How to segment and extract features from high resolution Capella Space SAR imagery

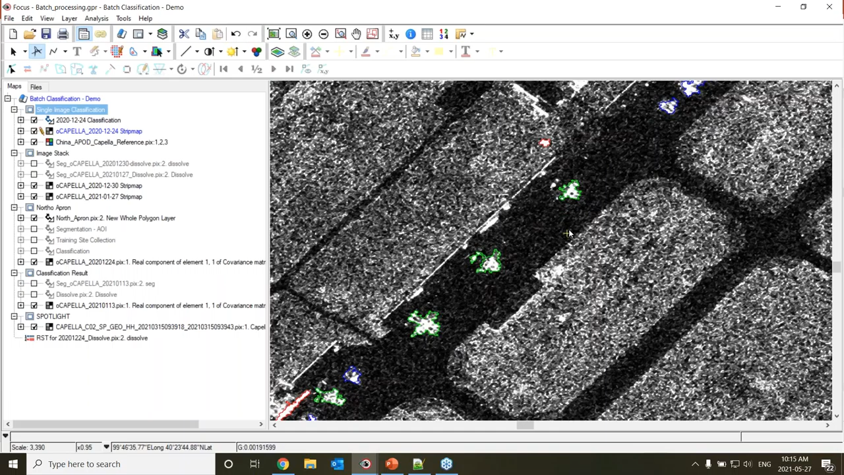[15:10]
I can zoom in here, and those larger objects in green as the the larger planes. And if we even open up the Google Earth image,
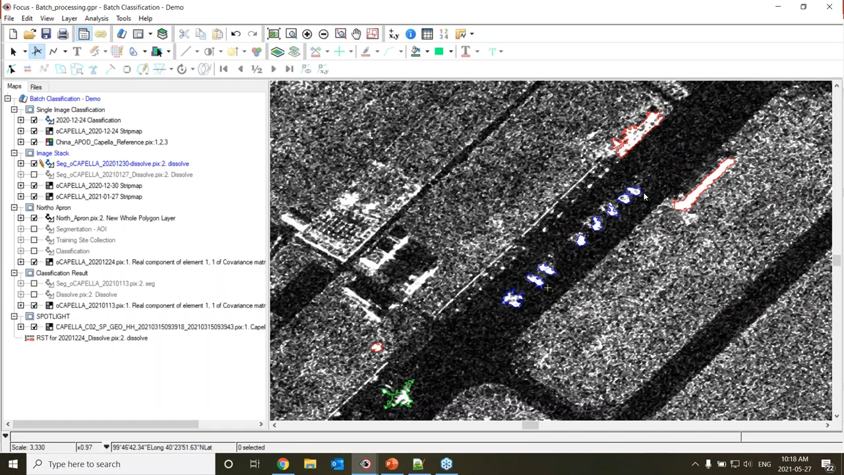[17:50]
And as I turn that one off, and the January one, again, we can see that the results are a bit different because based on the December one, but now looking at January, we can see the classification results. And of course, all the way to the right has identified that little fighter jet.
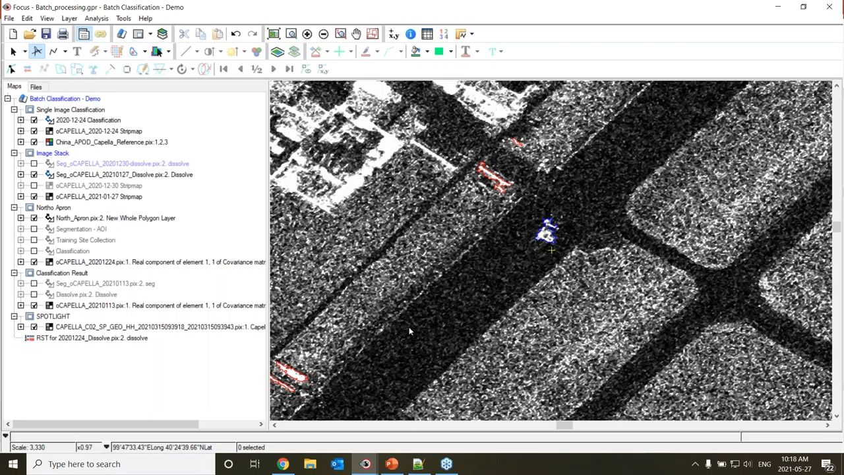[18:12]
So now that I would like to just spend a few minutes just to show how I was able to classify these images. So we can utilize the automatic classification with either our Python API. All the tools we have available have an underlying Python API, so that can be easily integrated into your own current workflows. But for this instance, we also have a GUI interface in Focus itself, which we can use for this presentation.
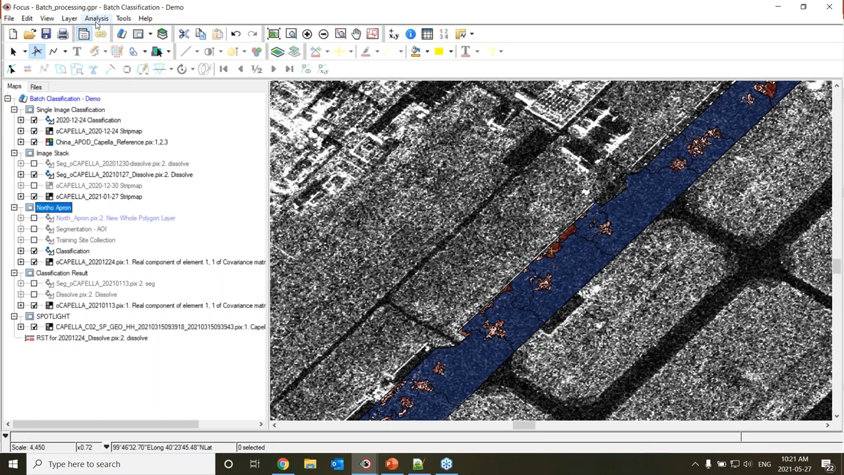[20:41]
So we collected statistical, geometrical, texture measurements, along with the training sites to then perform that classification. And this generates a training model, which can then be used for the batch. And it's very simple. I'm going to open up object analyst again. I'm going to select our batch classification operation here. I am pointing to a location of an output location.
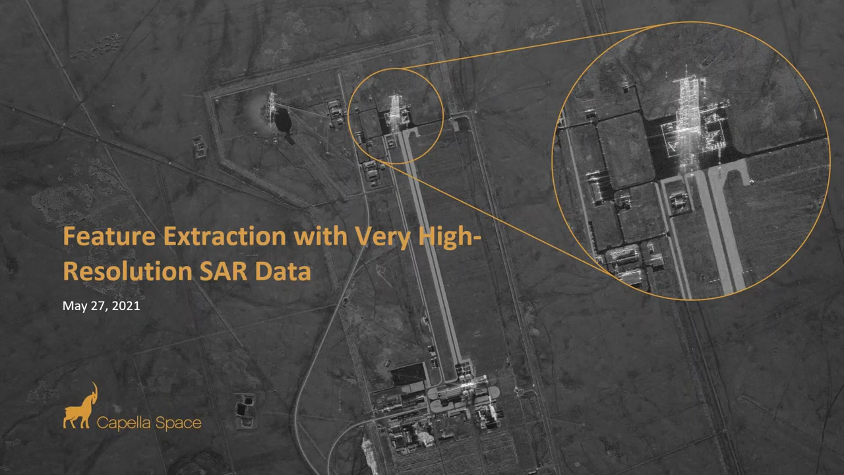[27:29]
Jason did a great job talking about segmenting the imagery and classifying different bits and pieces and pulling out the features that folks are most interested in. What I'll talk about here is a little bit about Capella, who we are, what we're all about, talk about our SAR SmallSat constellation, some imagery use cases, touch on analytics and hand it back to Sean and Jason to kind of wrap up the webinar.
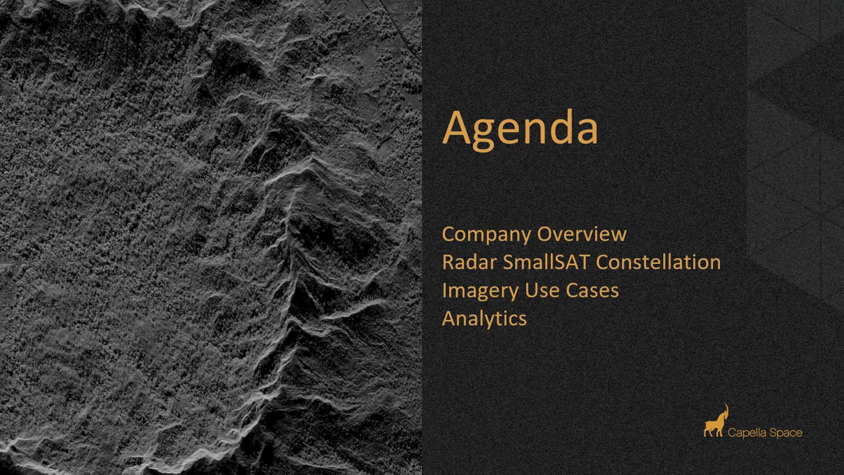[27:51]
So in terms of a company overview, I mean, we're here to talk about SAR and I think Sean mentioned it quite well early on, you know, what is SAR all about? What are some of the advantages of SAR? Of course, with optical data, using the sun's illumination of the Earth to image, quite often, you know, the nighttime side of the Earth is not able to be collected. We got cloud cover, smoke, haze, all sorts of atmospheric issues that are blocking the ability to collect an image.
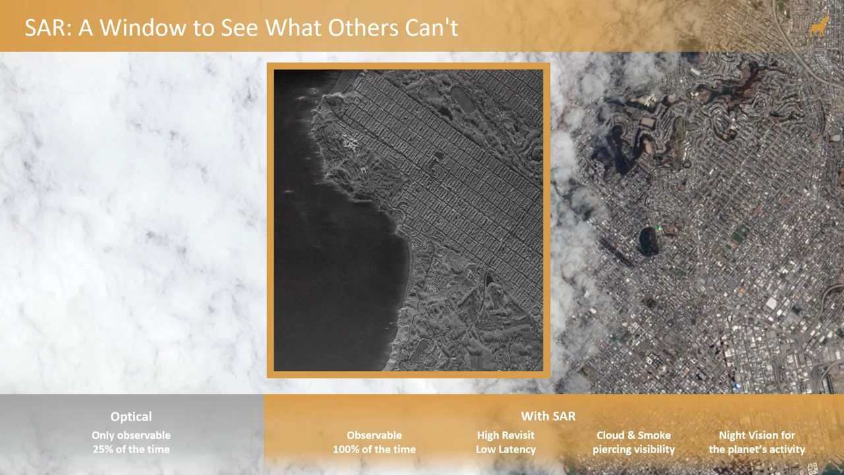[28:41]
We are sending out a radar signal and then we are imaging the signal we receive back that we've sent. So 100% observable time. We image through cloud and smoke. We image at night and day. And the Capella company, as we get into the next side, we're really focused on that high latency or low latency,
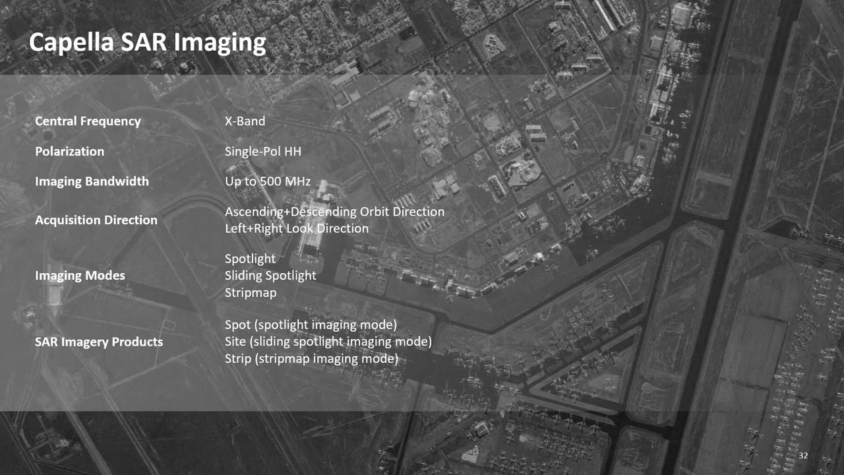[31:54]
Our first generation of satellites are doing horizontal send and receive, so single pole data. And our imaging bandwidth is up to 500 megahertz. So that's kind of driving the resolution of our data and how we're able to show that.
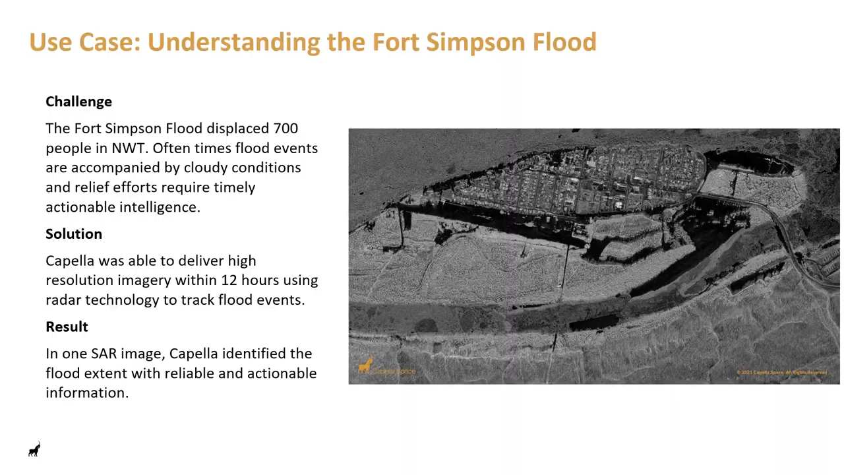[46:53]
So under 12 hours from order to collection and data delivery. Very, very great responsiveness there. And that's really, I mean, I think that kind of covers off some of the basic use cases.